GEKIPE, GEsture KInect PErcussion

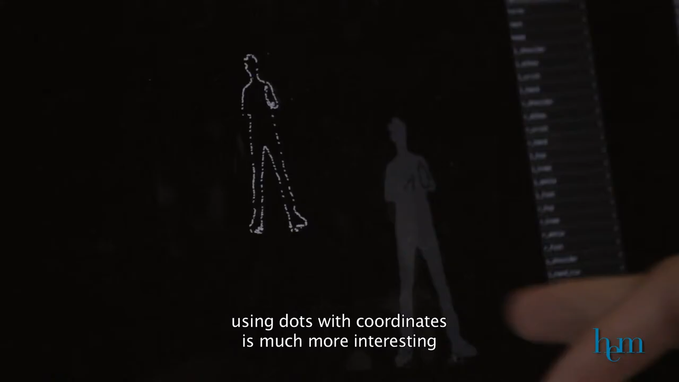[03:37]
Ensuite, pour le travail de vidéo, ça, donc avoir des points et avec des coordonnées,
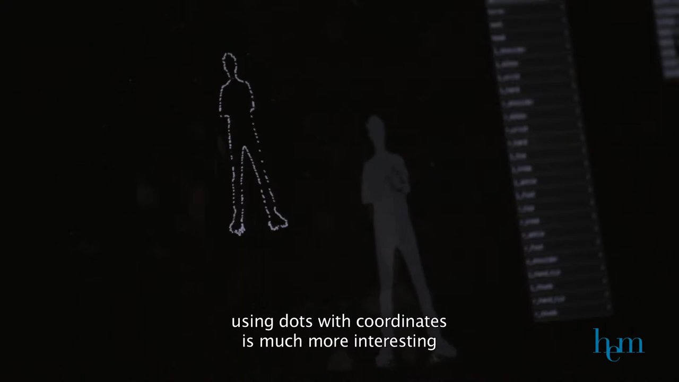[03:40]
c'est beaucoup plus intéressant que d'avoir juste une image, parce que du coup, je peux avoir des traitements algorithmiques sur ces coordonnées.